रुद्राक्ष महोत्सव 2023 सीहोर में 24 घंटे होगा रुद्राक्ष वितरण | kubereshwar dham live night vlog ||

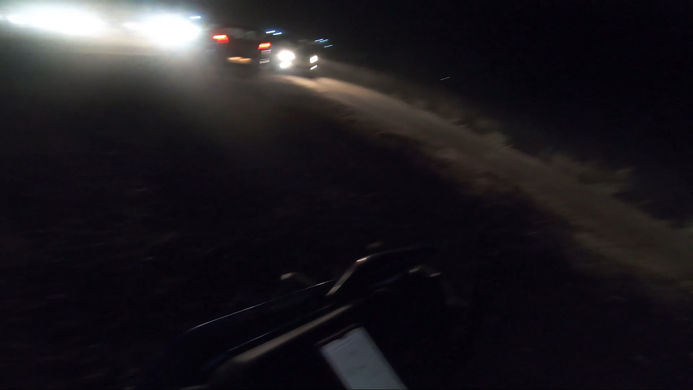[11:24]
तो फिलहाल गाइस अभी कैमरा बंद हो गया था मेरा, एंड अभी चालू हुआ है। एंड अभी ये देख सकते हो, ये पार्किंग एरिया साइड गाड़ियाँ जा रही है।
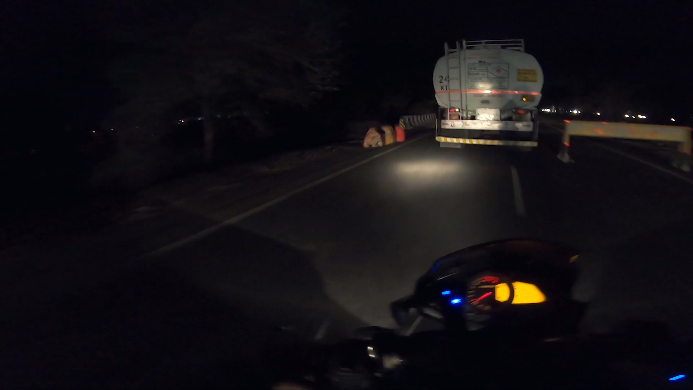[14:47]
और कुब्रेश्वर धाम भाई इस साइड है, लेफ्ट साइड में पड़ता है मेरे, इंदौर साइड से आ रहा हो, भोपाल साइड से आ रहा हो तो राइट साइड में पड़ेगा आपको।
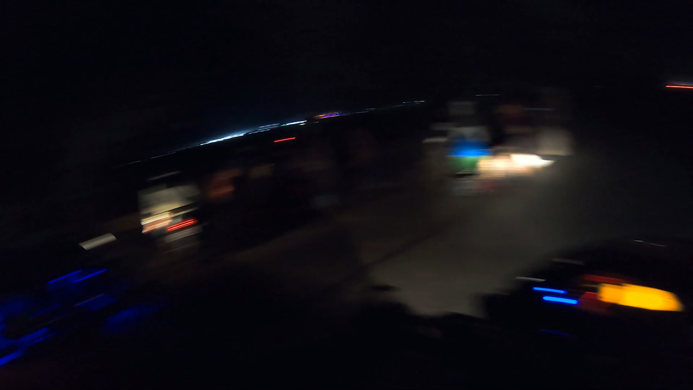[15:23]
बाकी ये रहा कुब्रेश्वर धाम, लोग बाग भाई यहाँ से गाड़ी लेके जा रहे हैं तो ये शायद पार्किंग होगी, एंड पार्किंग पर जाएगी जनता,
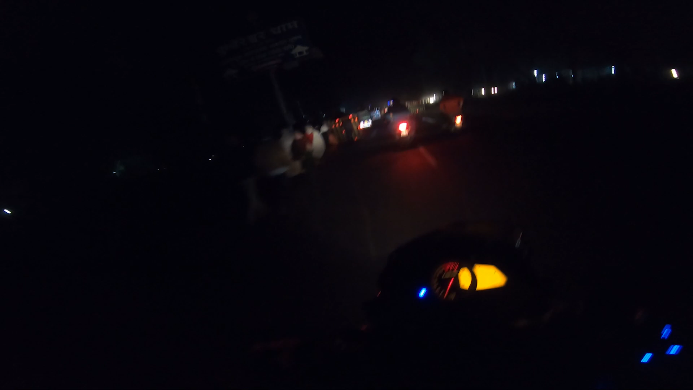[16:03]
एंड यहाँ पे आई हुई जनता, जनता की आस्था, ये सब आपको दिख रही होगी यहाँ पे। सो ये मेन रोड है,
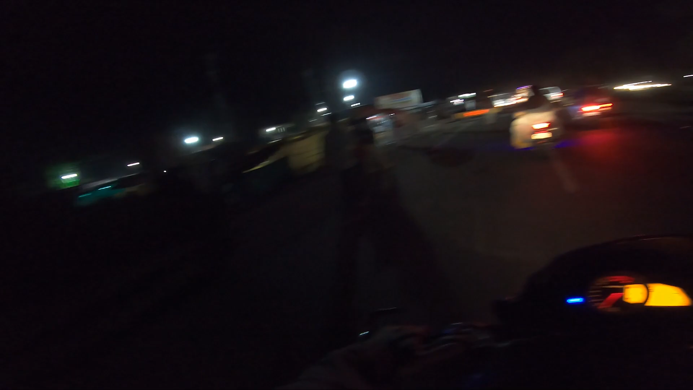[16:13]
यहाँ अंदर गाड़ियाँ नहीं जा सकती हैं, तो आपको यहाँ से पैदल जाना पड़ेगा,
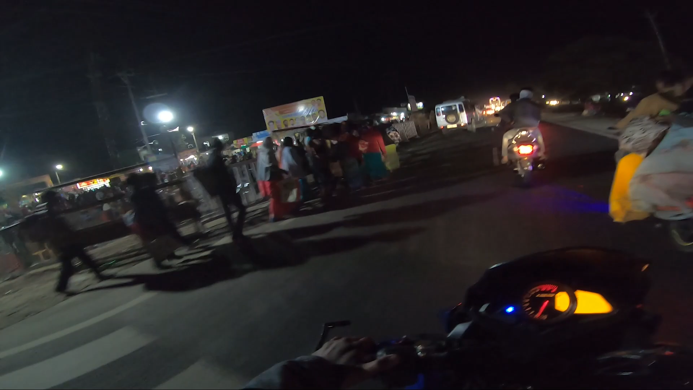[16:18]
कम से कम आधा किलोमीटर अंदर है, तो ये वाला सीन है।
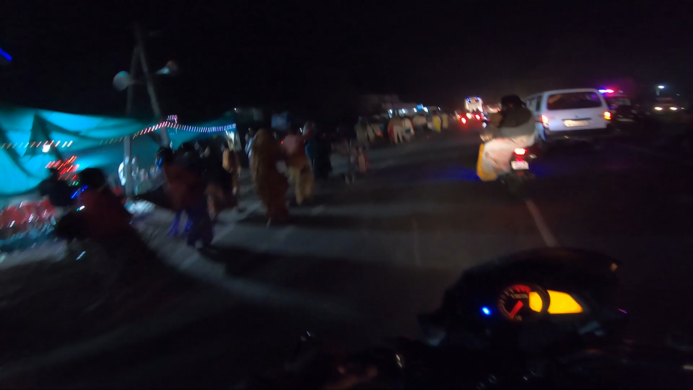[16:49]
और कुछ लोग निकल भी रहे हैं जिनको अगर रुद्राक्ष नहीं चाहिए, और बाकी लोग यहीं पर रुक रहे हैं ताकि कल वापस आके ले सकें।
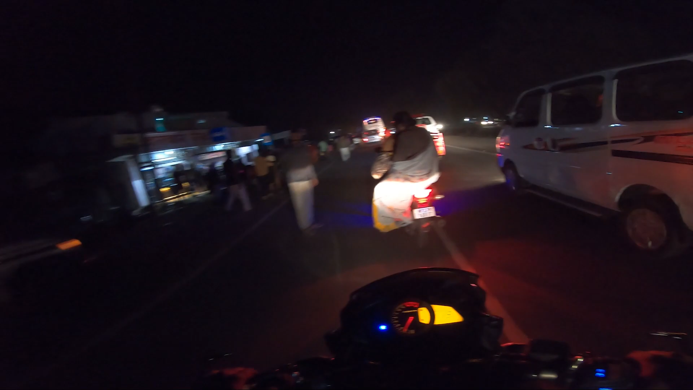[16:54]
तो अगर गाइज ये ब्लॉग अगर आपको चाहिए महाशिवरात्रि का, कि महाशिवरात्रि के दिन कैसा क्या माहौल रहेगा, तो आप मुझे कमेंट करना,